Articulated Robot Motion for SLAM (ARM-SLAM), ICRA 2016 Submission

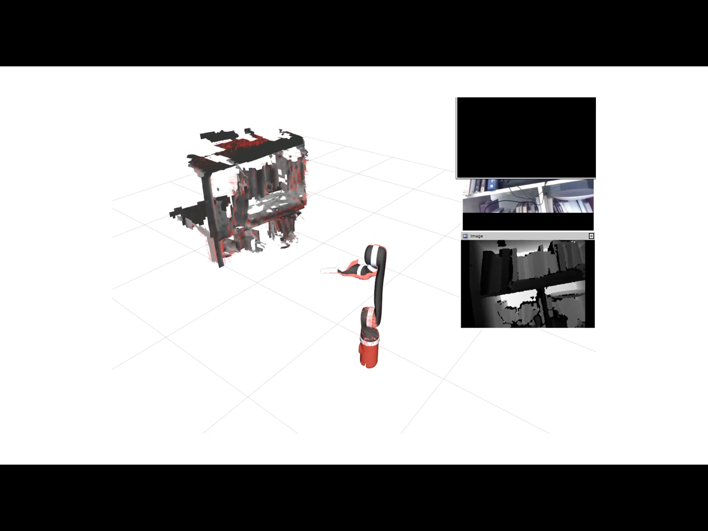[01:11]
Here's our system, Articulated Dense Fusion, running on the robot in real time.
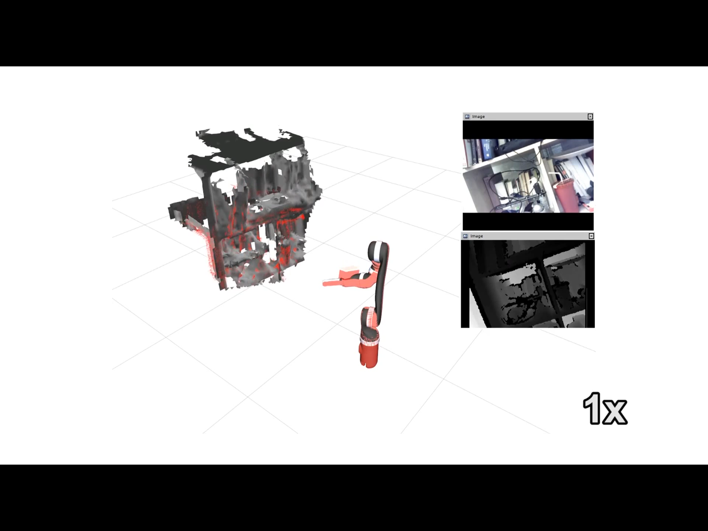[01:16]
It's reconstructing the bookshelf at a 1.5 cm voxelized resolution.
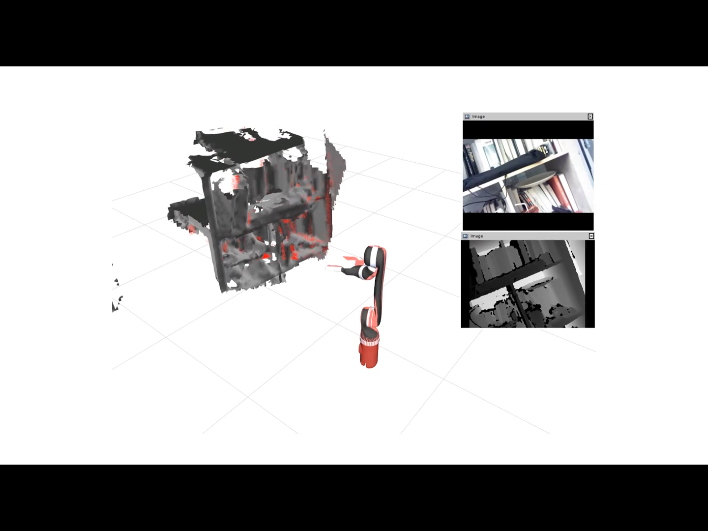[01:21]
The red lines here are the gradients of the distance field, which the robot uses to optimize its own join angles.
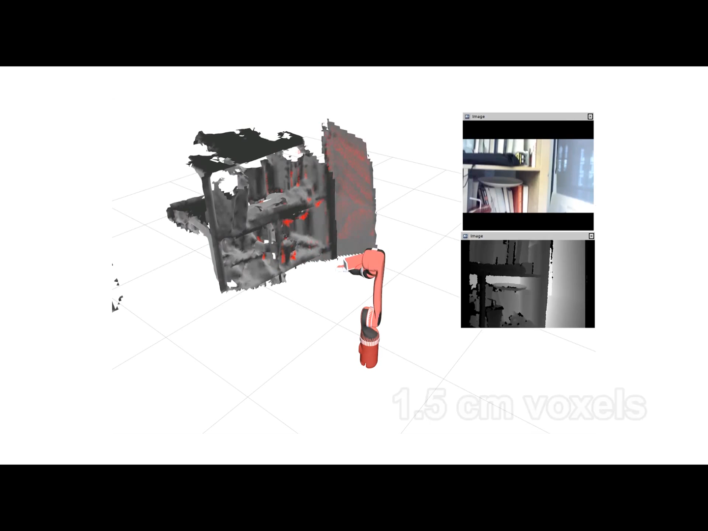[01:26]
The black robot represents the robot's join angles as given by the encoders,
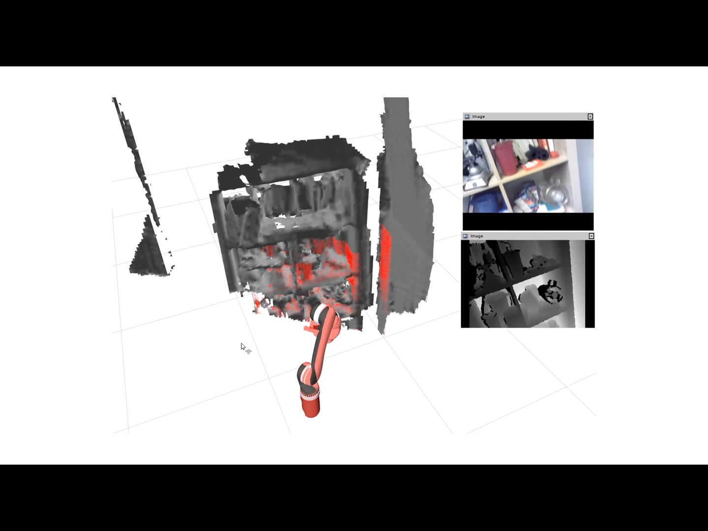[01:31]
while the red robot corresponds to the join angles that are optimized by our system.
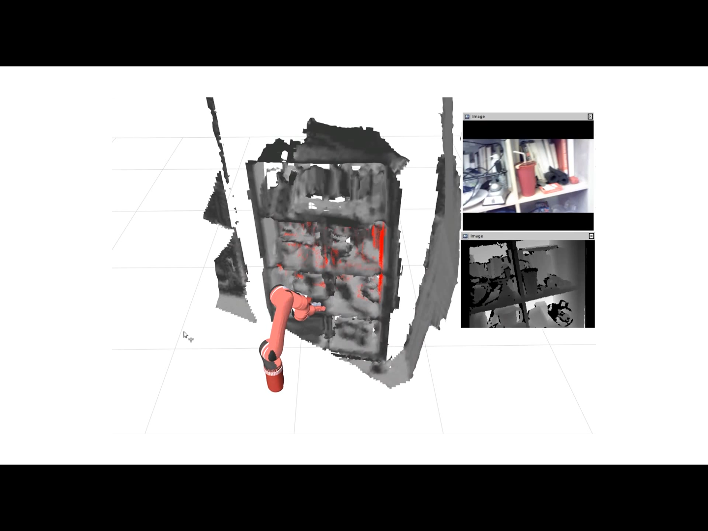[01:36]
As the robot scans the scene,
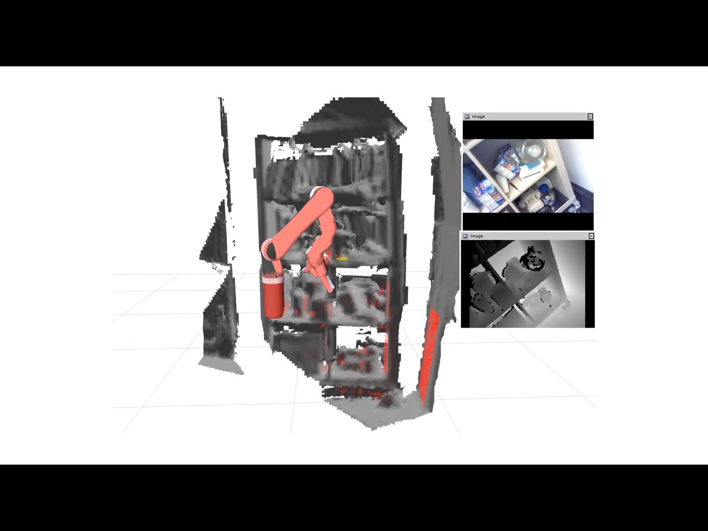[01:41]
it moves its join angles so that the depth sensor measurements correspond with the surface of the signed distance field, which is shown in grey.
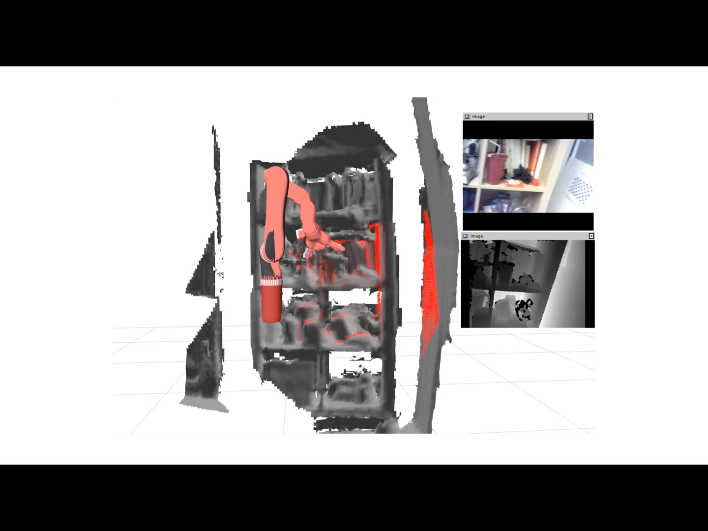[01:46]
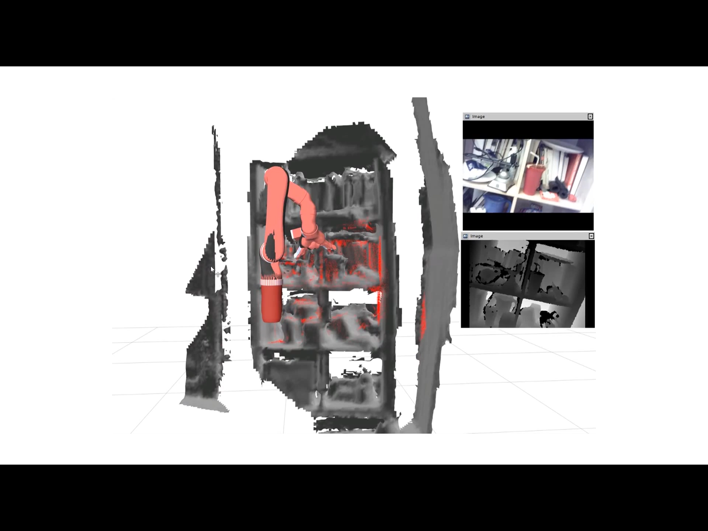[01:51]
The system runs entirely on the CPU, and the model here takes up about 200MB of memory.
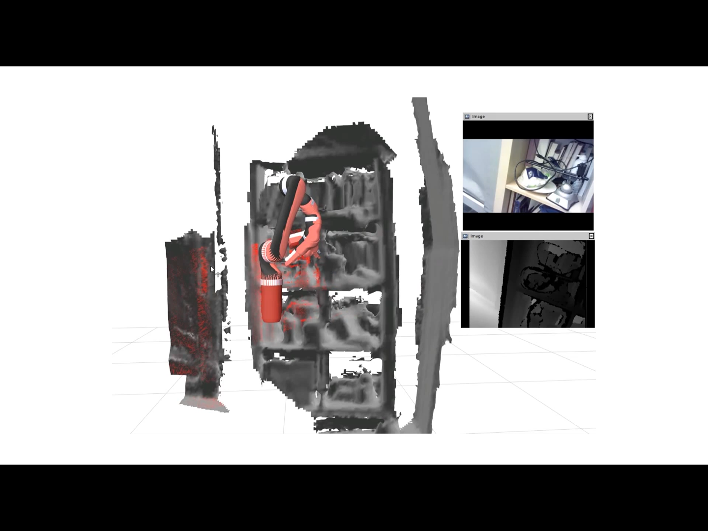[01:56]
By using Articulated Fusion, the quality of the reconstruction is dramatically improved over forward kinematics, especially around the edges of objects.
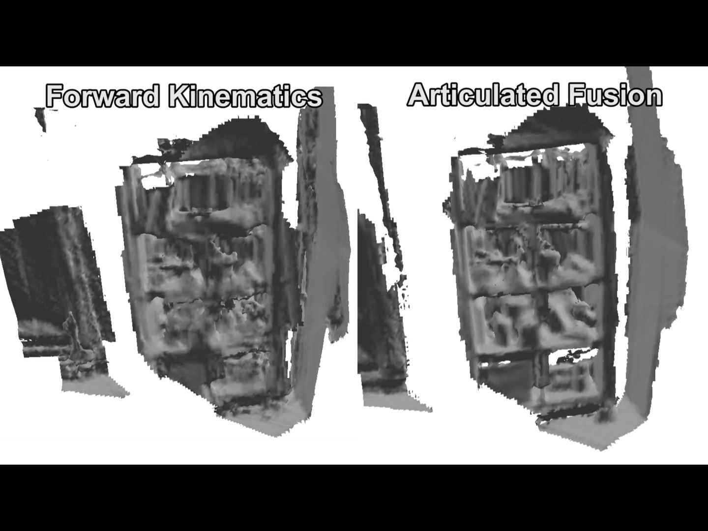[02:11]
Here's what the 3D reconstruction looks like when we colorize the voxels using the camera image.